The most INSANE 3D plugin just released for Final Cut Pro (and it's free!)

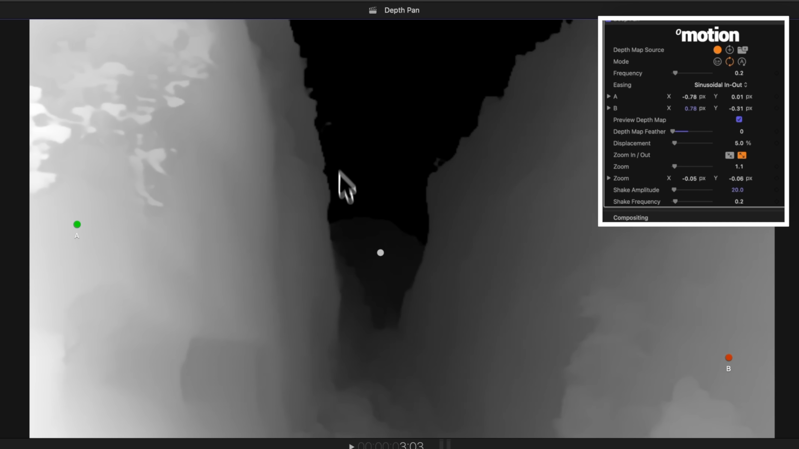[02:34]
I like to leave this around 10 to 20, but it's really up to you. Underneath that is the displacement.